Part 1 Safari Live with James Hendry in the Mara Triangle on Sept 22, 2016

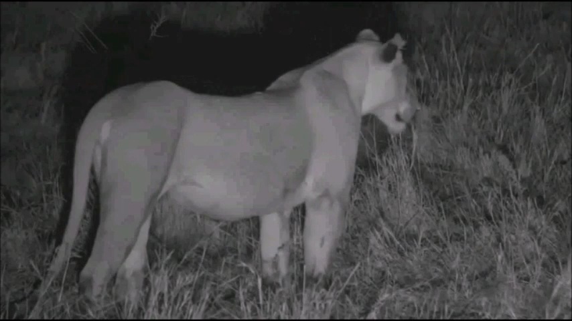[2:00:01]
but not much much the way of herbivorous antelope and wildebeest of which there are hundreds of thousands around here at the moment but who knows a warthog might pop its head out of one of these termite mounds and and then the game will be on she's turned around there just because of the slight movement in the vehicle she's so aware
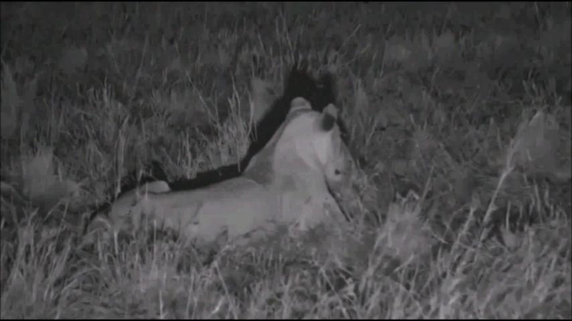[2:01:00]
but I think she's the one to be watching right now you can't see the rest of the pride in the thermal camera they are doing nothing
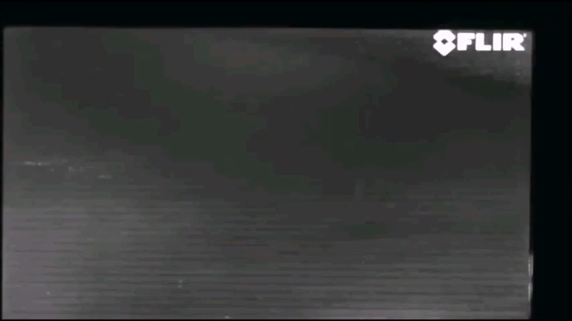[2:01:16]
okay we're going to sit here with these kitties obviously we're not going anywhere from here there she is in her thermal imaging
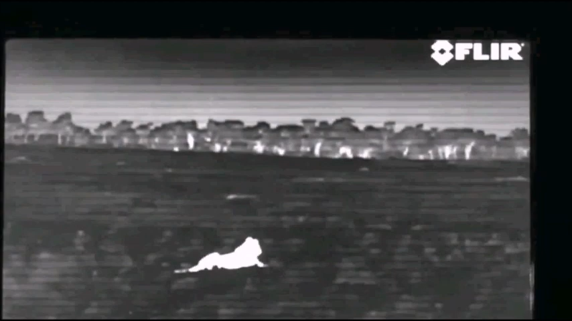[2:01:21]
glory let's head across to Jamie get an update from her and if these lions do anything we'll tell you about it immediately
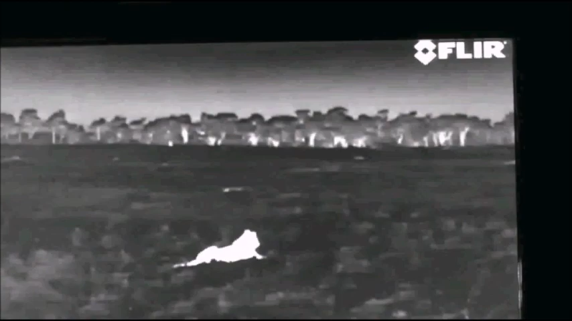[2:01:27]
well we're here everybody the lions have gone back to sleep they've done a bit of thinking but we have got something well we were going to show you something quite special but unfortunately well there it is let's have a look at that everybody while we wait for the lions to do something please say hello to Graham Wallington
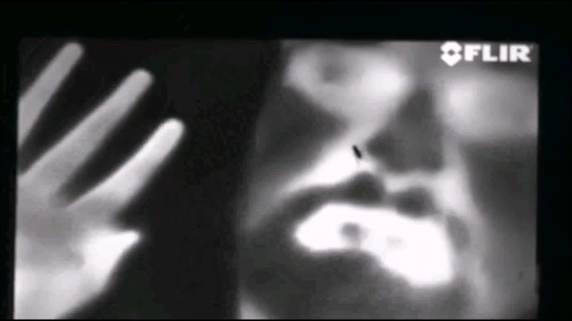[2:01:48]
that's him there you can see he's got a very hot mouth and well that's very telling isn't it really
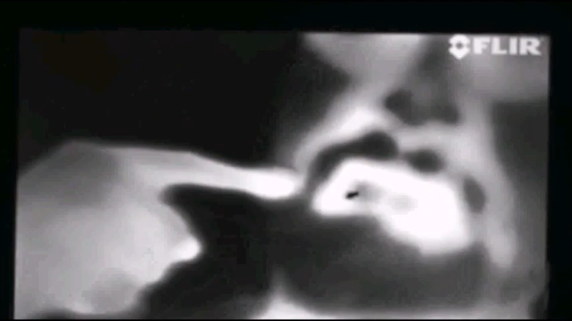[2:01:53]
that's his mouth there of course the reason it is not hot around it is that he's
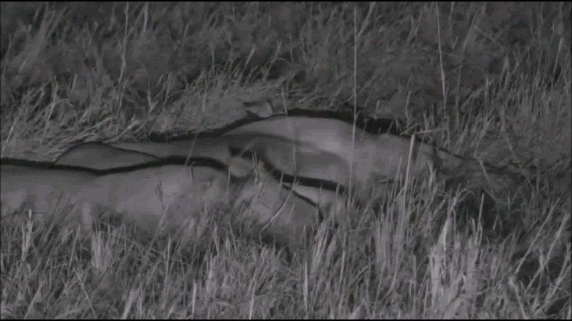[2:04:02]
decide them as the same species and have been genetically separated for some time many would also describe them as deeply lazy at this stage of the game given that some of them clearly are hungry but sleep has overwhelmed them and this is what lions do you see and sometimes you've got to be real patient when you're looking at them I must just tell you I'm quite pleased they're going the direction they are now they've kind of turned around a bit so we weren't too far from the northern boundary of the
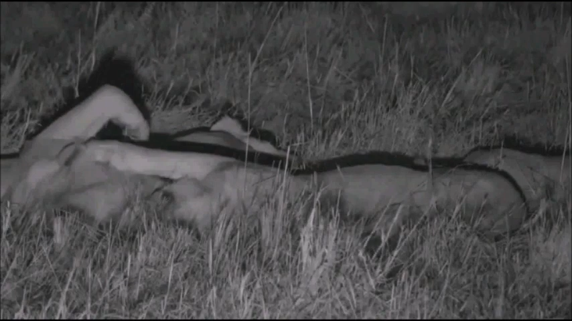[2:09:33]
and that means that their days are numbered being around this territory with three new males are now deeply numbered
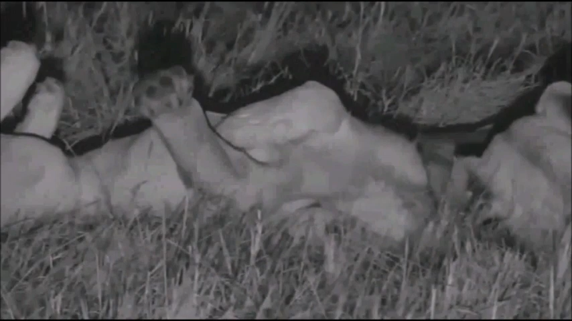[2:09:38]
a couple of crickets calling in the background a couple of tails flicking I'm going to stand up hold on yes put a little bit of white light on let's see what's going on
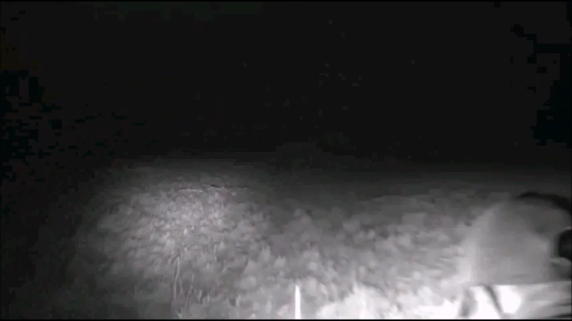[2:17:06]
that lion oh I've stood up everybody that's why I'm panting so heavily that lion is now sort of looking around the place hang on a second Andre I'm in a deeply uncomfortable position
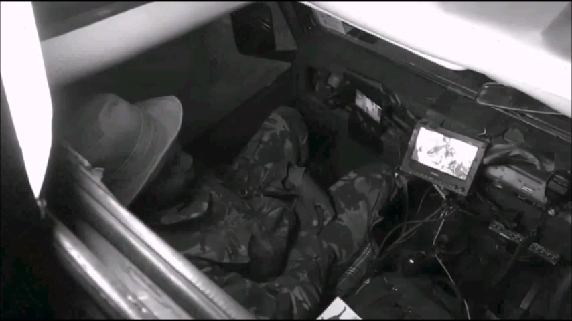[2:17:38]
and in the back Mrs. Wallington was fast asleep until fairly recently too she seems to have picked up a small bug on the airplane unfortunately but I think she's okay now and Graham well we don't know what he's doing really but we're not allowed to talk about that that's the crew that we have out here tonight John Ray of course standing there in his bought a new hat while we were at the airport everyone it's
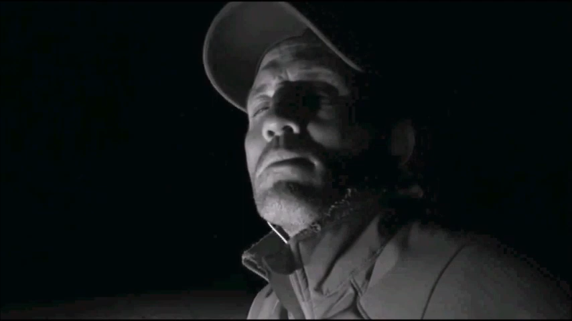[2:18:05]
well it suits him I suppose let's have a look at the lions
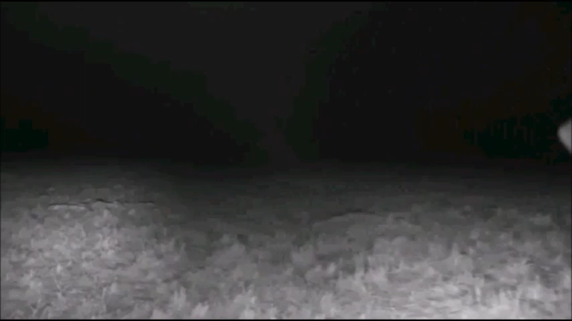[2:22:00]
this time I think there's a central piece of grass moving there it is fantastic now everyone if you're wondering why we aren't driving around looking for things the reason is simply that we're here to follow these lions on the hunt yesterday they did an incredible job of hunting and I'm sure at some stage during tonight